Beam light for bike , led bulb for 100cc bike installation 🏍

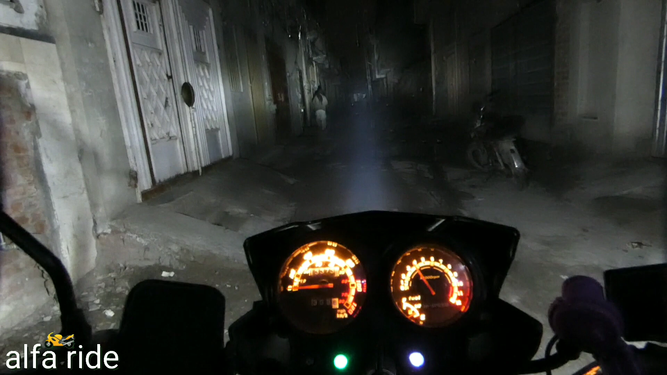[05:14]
یہ کہاں تک جا رہا ہے یہ ایل لیڈی بلب چل رہا ہے یہ
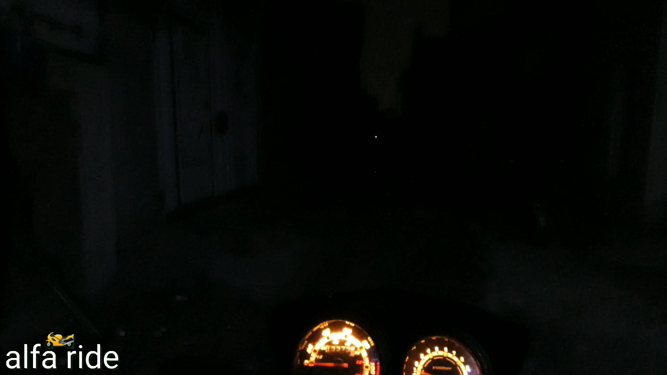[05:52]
اور اب میں جلاتا ہوں نیچے والی بھیم یہ بھیم ہے اس کو تھوڑا ایڈجسٹ کرنا اوپر نیچے ابھی میں نے ابھی لائٹ گئی ہوئی تھی تو میں چیک کرنے آگیا تھا ابھی اس کو اوپر نیچے ایڈجسٹ کرنا ہے اور یہ آپ دیکھ سکتے ہیں یہ روڈ کے اوپر جائے گی